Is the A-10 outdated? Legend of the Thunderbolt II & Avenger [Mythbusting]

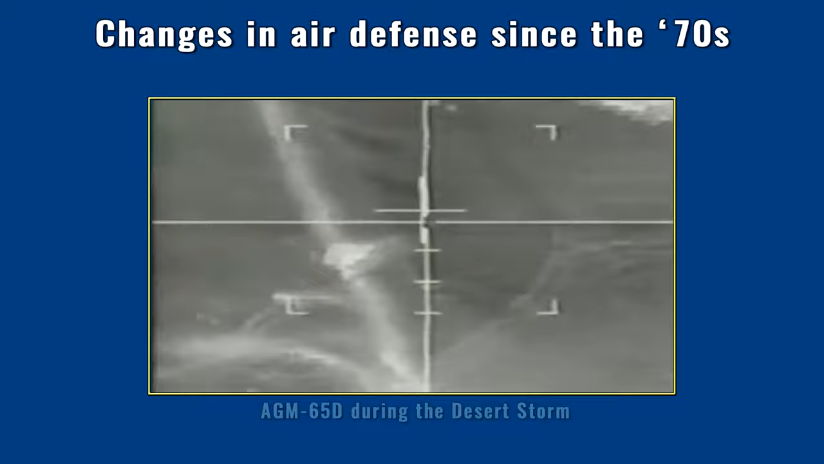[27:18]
The type of the targets could hardly be identified on the TV screen because of the low resolution.
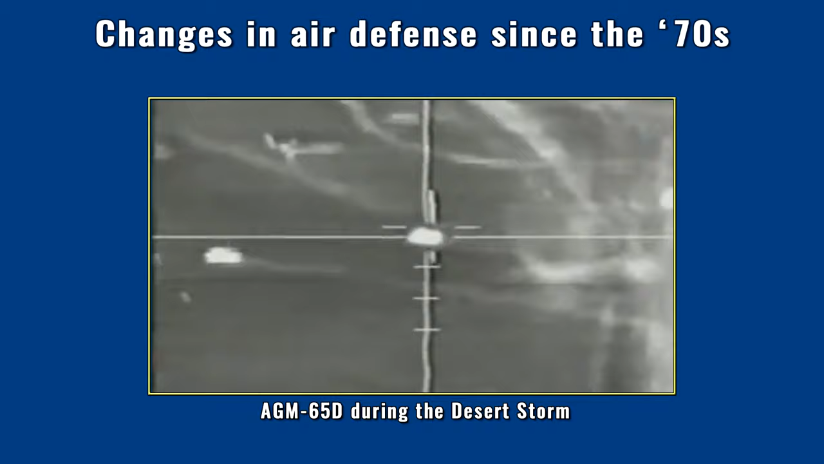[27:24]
Therefore, instructions from the ground was vital in successfully engaging the right target.